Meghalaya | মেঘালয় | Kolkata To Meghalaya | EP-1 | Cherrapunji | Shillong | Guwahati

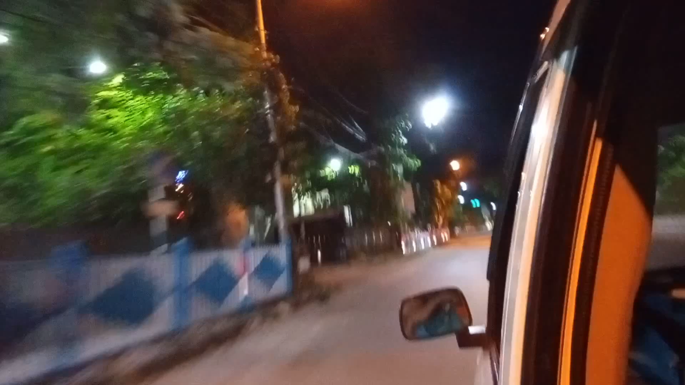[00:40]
এখন বাজে 4:00 আর রাস্তাঘাট বুঝতেই পারছো পুরো ফাঁকা শুনশান। ঝটপট একটা উবের বুক করে আর বেরিয়ে পড়লাম শিয়ালদার উদ্দেশ্যে, কারণ আমাদের ট্রেন 6:45-এ।